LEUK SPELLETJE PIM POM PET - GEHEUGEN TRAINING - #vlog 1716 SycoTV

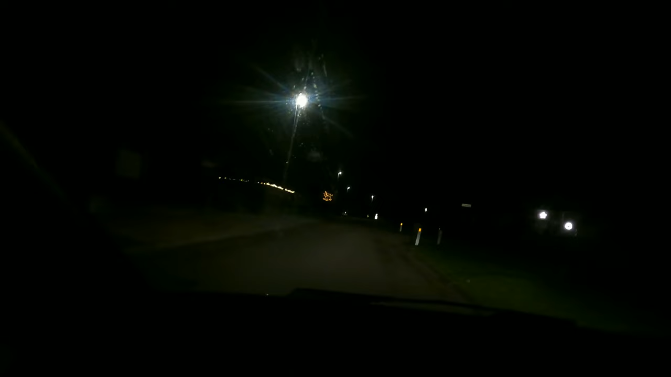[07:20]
Oh my god. Zoveel kerstverlichtingen. En daar zo in die straat.
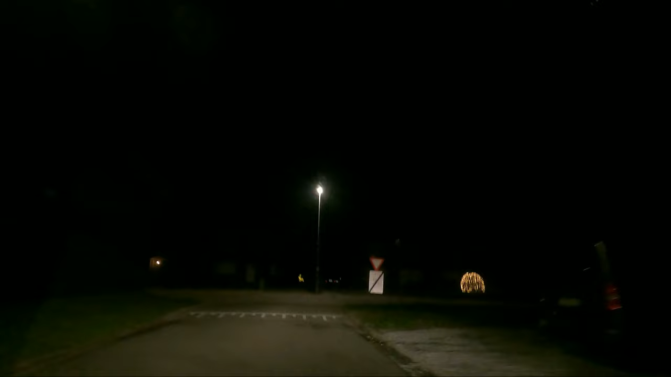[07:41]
Een soort hert. Oh, die boomje is daar ook al heel mooi opgemaakt.
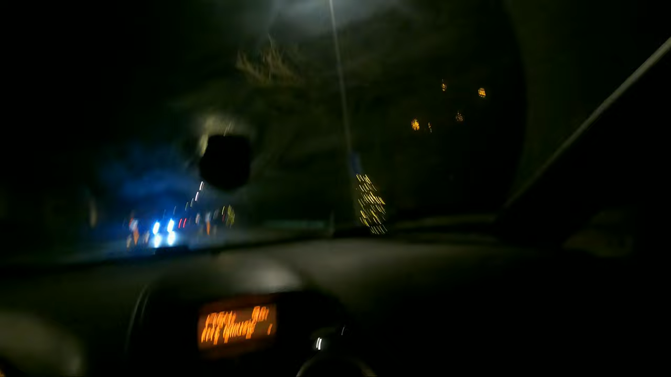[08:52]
Kon ik het jullie wel niet laten zien. Hier staat de kerstman. Nee hoor. Oh, hier staat weer de kinesist. Hoe mooi dat het hier is gedaan. Kijk eens hier maar.
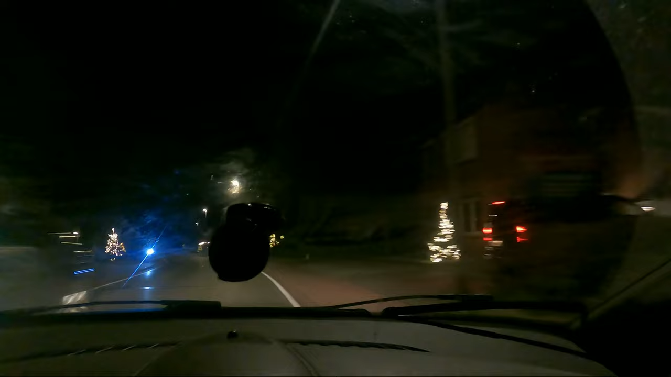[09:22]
En we gaan ook Google Maps of Google Street View respecteren. Want hier was een huis geblurd en die blijft ook dan geblurd. Die komt dan ook niet in beeld bij mij. Echt waar, zie je zoveel kerstbonkjes dat hier gewoon allemaal staan hè. Holy shit. Holy shit.
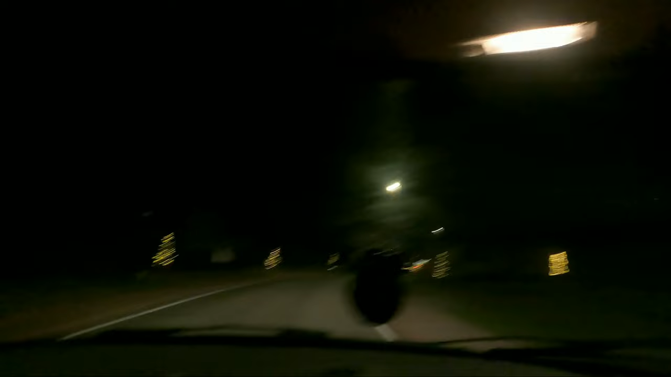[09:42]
En daar is nog een hele hof versierd. Ik ben nog eens in mijn achteruitkijkspiegel aan het kijken als er al iemand achter mij rijdt. Nee. Of als je dat eens hier eens gedaan is, hoe mooi.